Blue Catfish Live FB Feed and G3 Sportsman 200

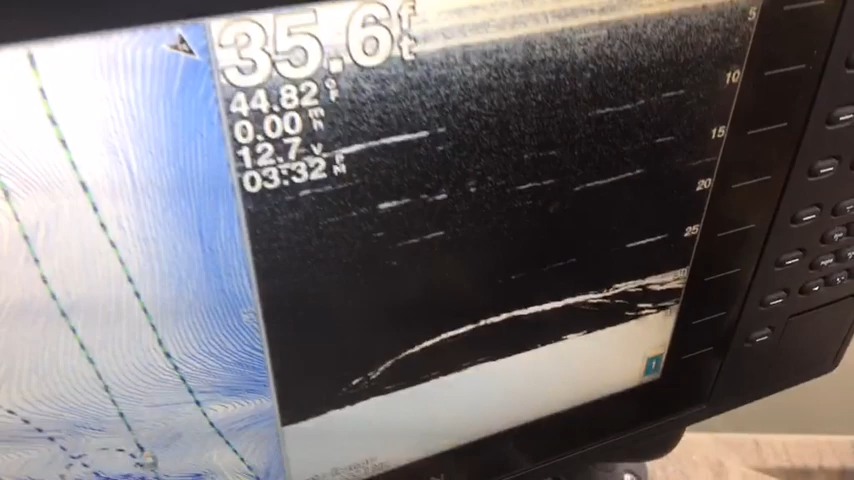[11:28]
On screen: depth 35.6 ft
and you can see the big fish moving across the bottom there right now.
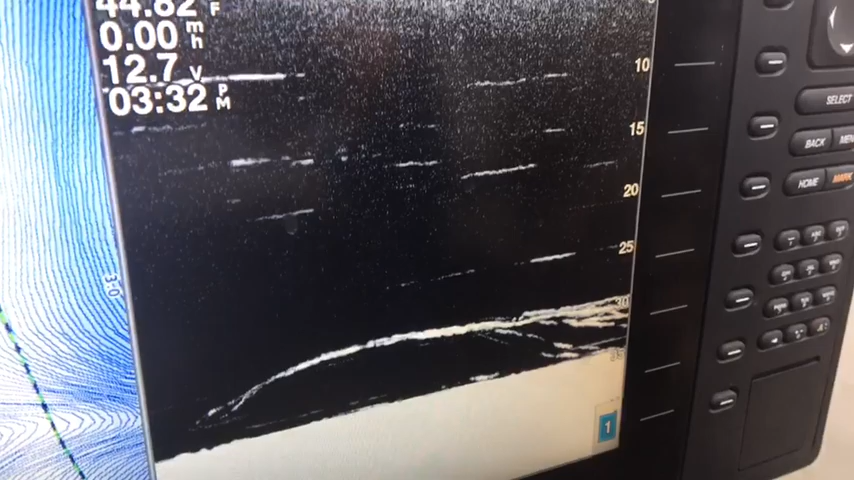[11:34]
And we're actually casting out into about 60 foot. And we're back out in about 60 foot.